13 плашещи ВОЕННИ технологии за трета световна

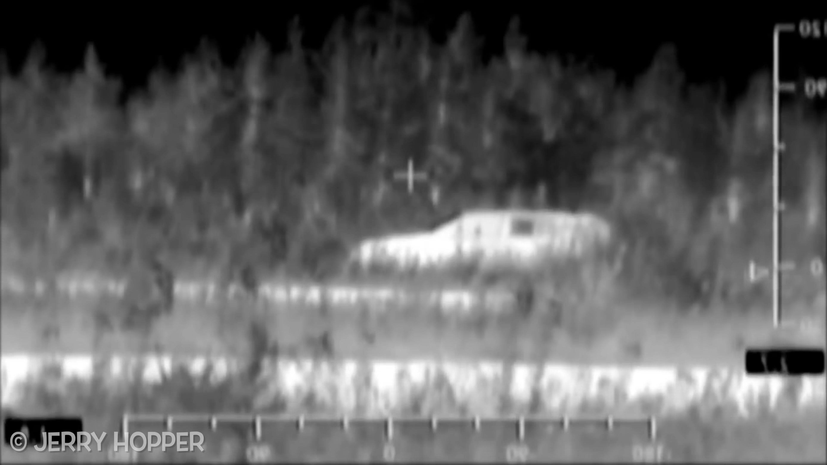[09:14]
Това, скъпи приятели, са специални стелт устройства за заблуда на противника.
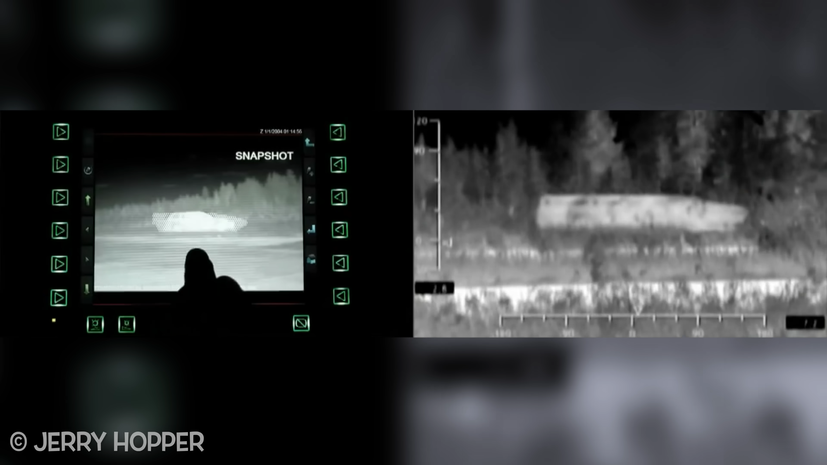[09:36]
като, например, кола, и така дълъжат радарите.
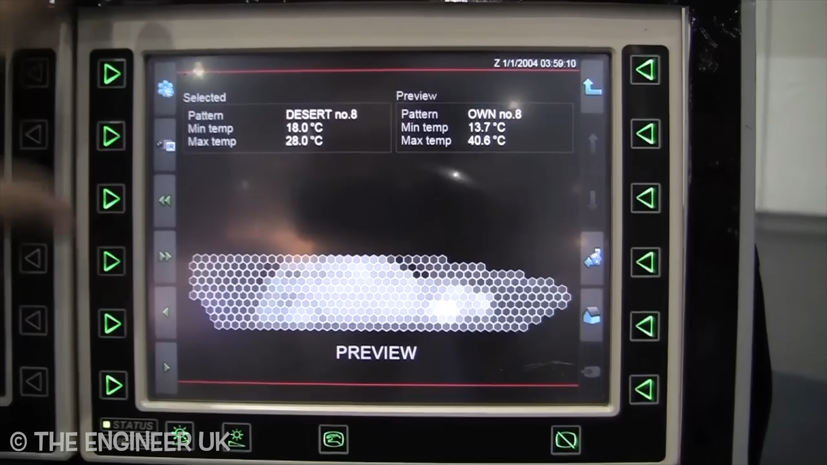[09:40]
Оператор с няколко натискания конфигурира чрез екран визия и
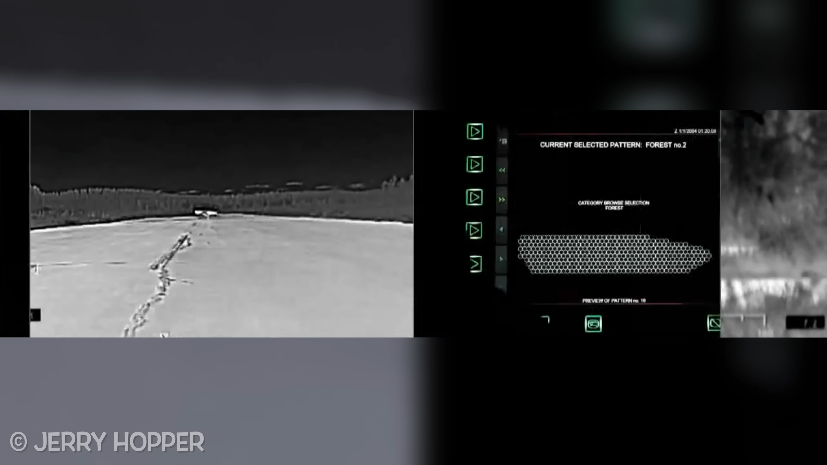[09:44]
така противникът лесно може да пропусне скрития танк.